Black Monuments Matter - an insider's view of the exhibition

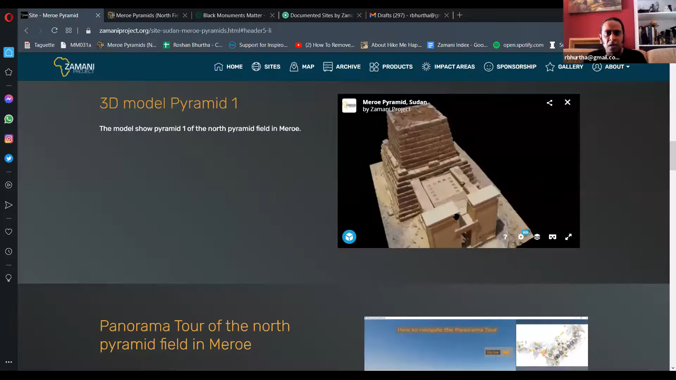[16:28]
we also have 3d models online i don't know if you can see my screen here
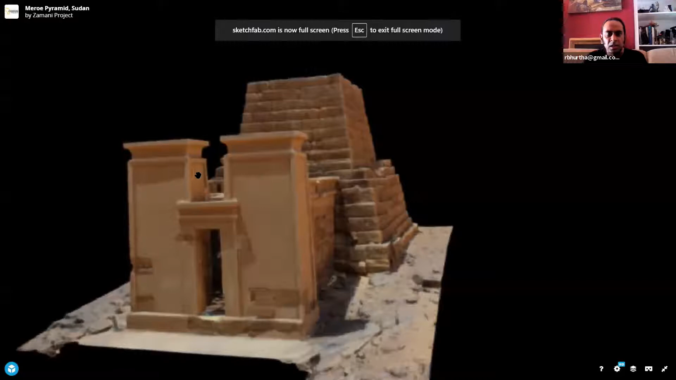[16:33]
you've got here one of the pyramids uh of meroi is pyramid number one correct so this is how it looks
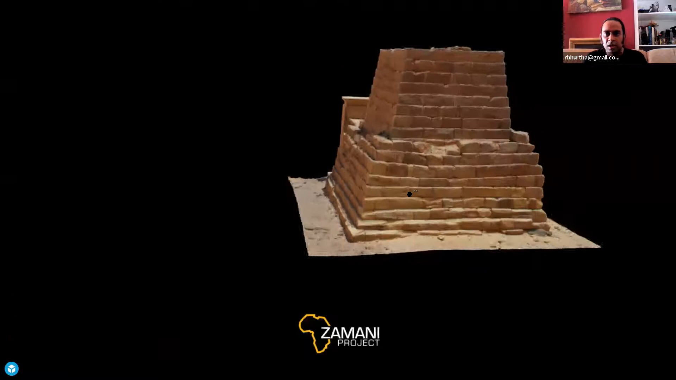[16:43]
like you can also see that there's a link to this to the structure on the zamani website and so this is
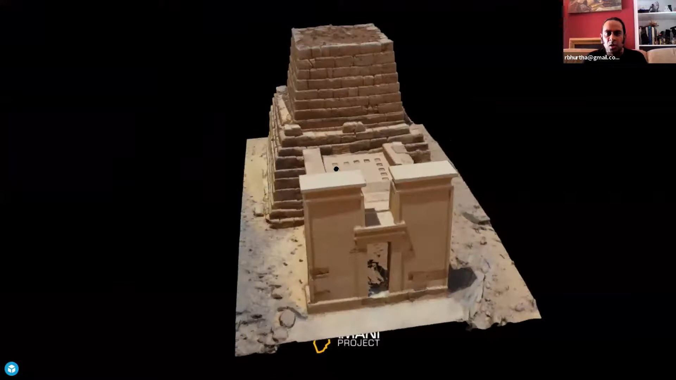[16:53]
all little very nice little things to explore a site and uh let me get back to my presentation
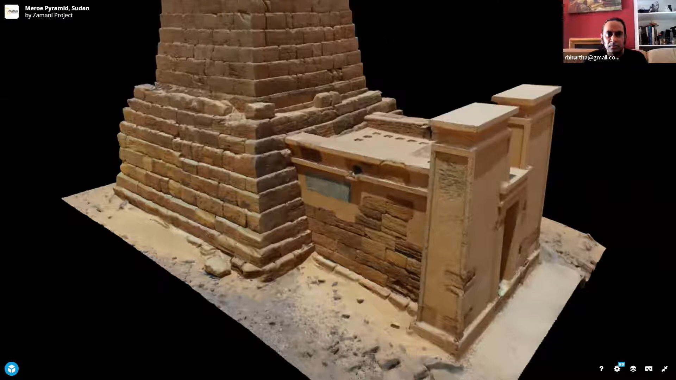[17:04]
so so this this is one of the facades of one
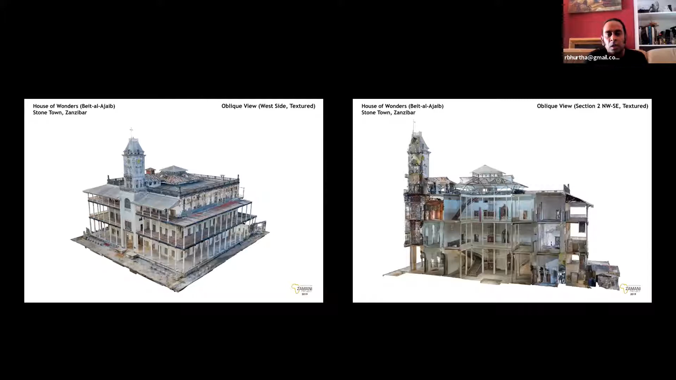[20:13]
is very sad what happened there but um this is how the data can be used i mean we have a full 3d of that uh and later bruce who will show a little vr uh of of that building that that he has done
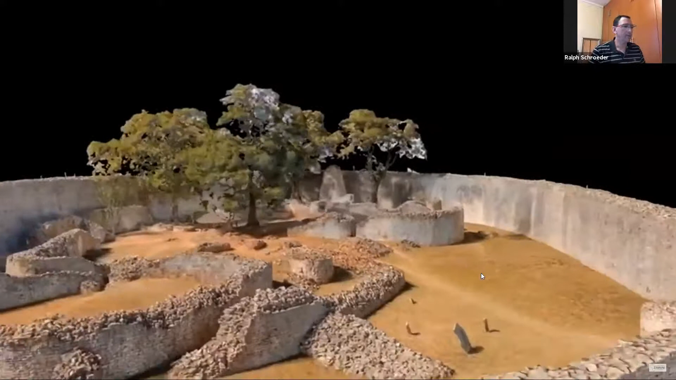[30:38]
you see is not a it's a 3d model that we created uh
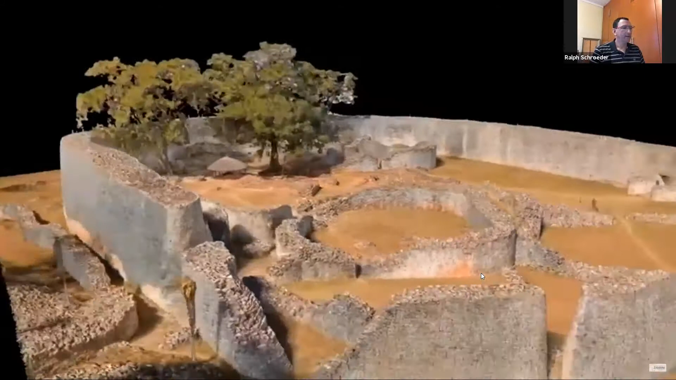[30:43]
but it was not created from our data which were acquired in 2007
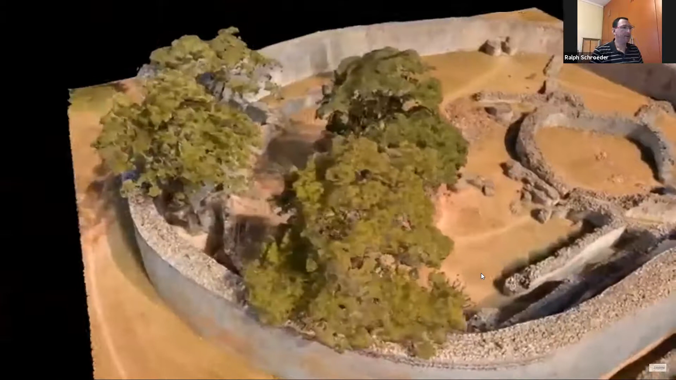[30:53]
there the the technology didn't allow or it was not possible to create it especially with the textbooks the real color but this model was created from the data that we acquired 10 years later
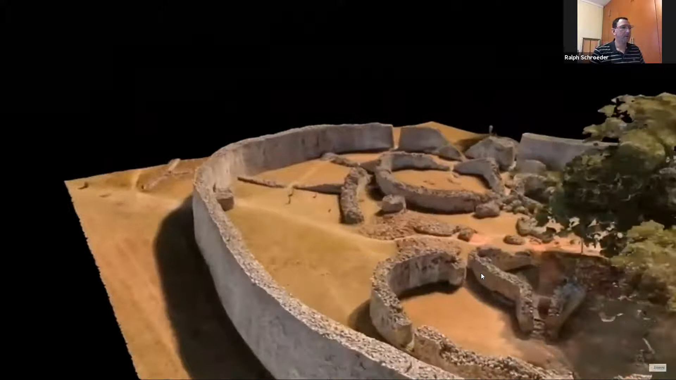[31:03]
in 2017 but i will talk
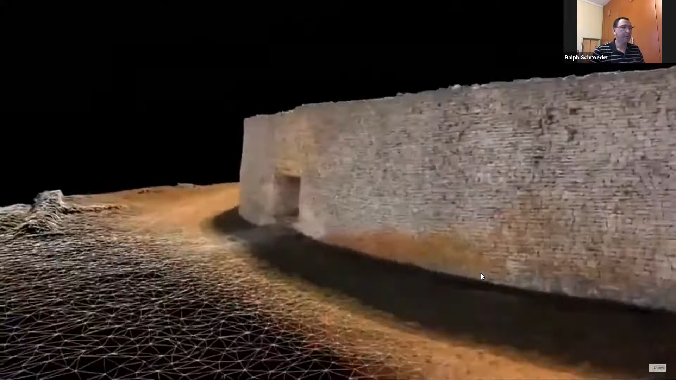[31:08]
i mean i will talk about this detail a little bit later when i talk about
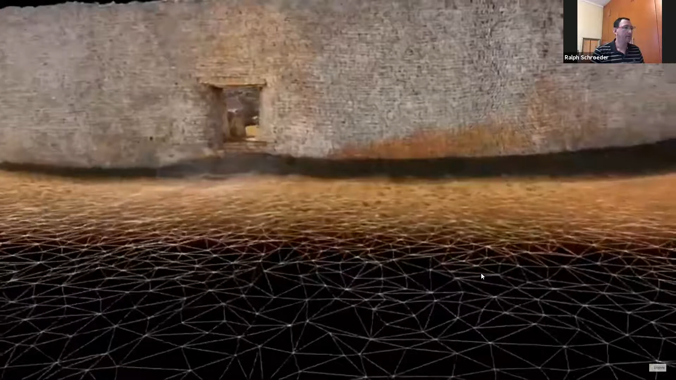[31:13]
so this is the entrance and what you see
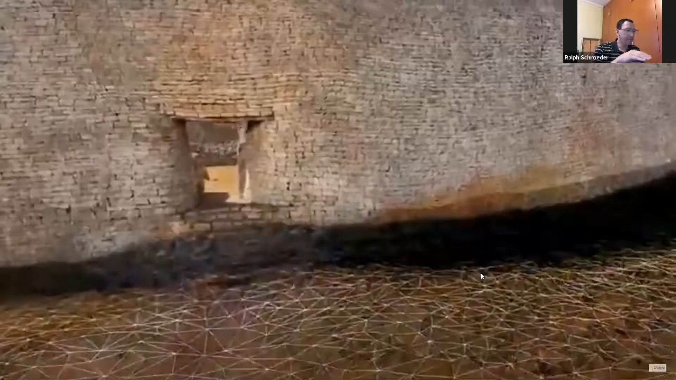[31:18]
now i missed it again there was this mesh outside
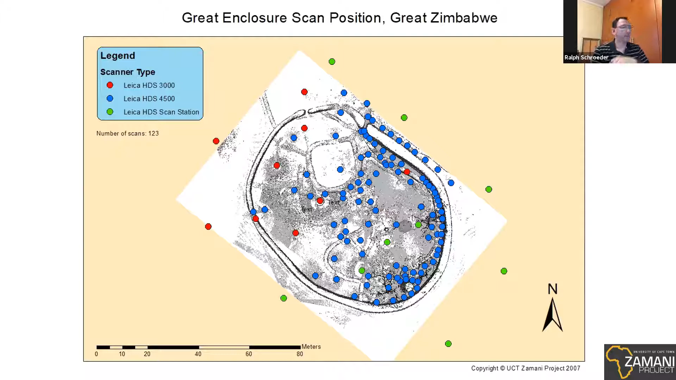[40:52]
faster as the hds 3000 and also faster as the scan station so much more scans were taken with the 4500 which you can see here the same i did now uh um just to show you this is now for the hill complex the top view of of the complex also derived from the 3d laser scan model from 2007.
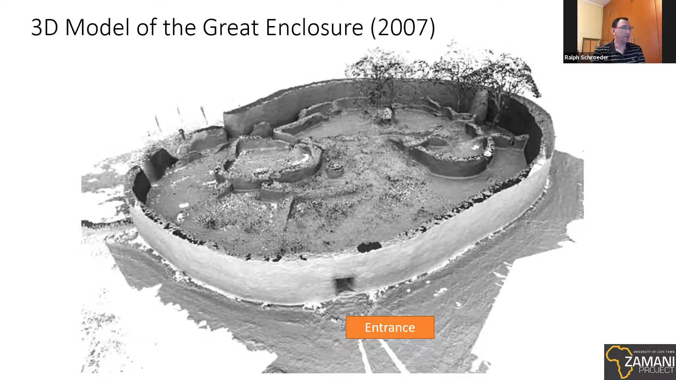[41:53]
that and we were really one of the first groups in the world to actually documenting heritage site this way so it was was very very new this uh is now the 3d model of the hill complex um yeah you can see all the holes in it i mean it it just yeah so we had to live kind of with holes but also we were able to fill holes but then it's the question as soon as you start filling holes with kind of what you think should be there then you alter the reality so so we we try to to um
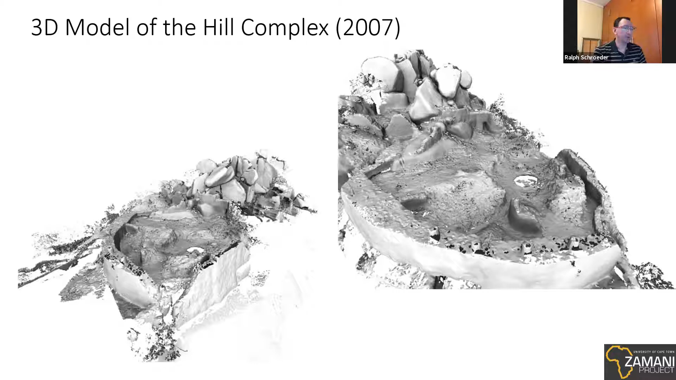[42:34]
to use the data that we captured in the field and if there were holes in it then well there were holes in it but it was it's the real thing what what you see is is really real and it can be metric it can be measured in its scale now
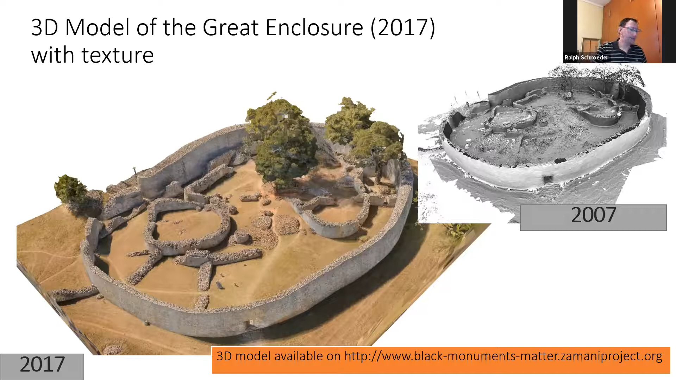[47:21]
sorry based on our new data but we we were able to create a much much better 3d model as you can see here textured and complete so the secret for that is the completeness is that we also use today not just the laser scan data we also incorporate photography so i was telling before